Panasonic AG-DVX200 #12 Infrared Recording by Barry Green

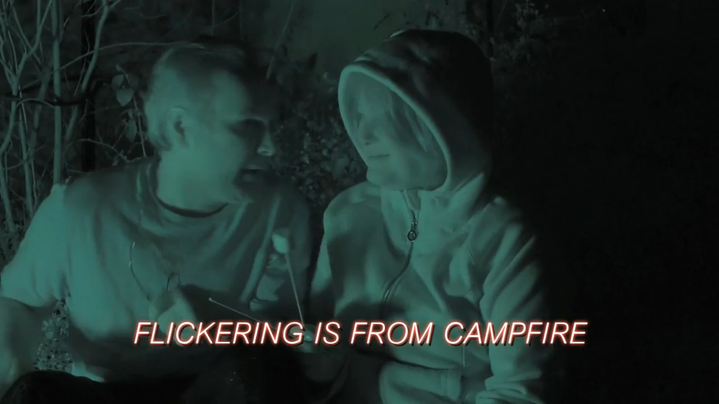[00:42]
Yeah, it has that kind of night vision look to it.
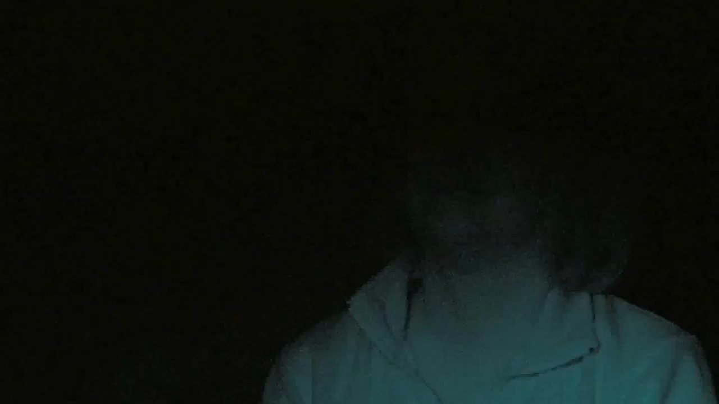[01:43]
I swap in the infrared recording mode, and it lights up the whole scene.
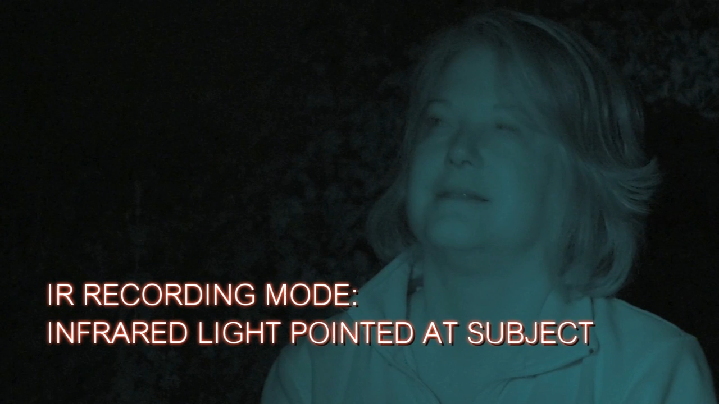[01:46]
So how do you activate it?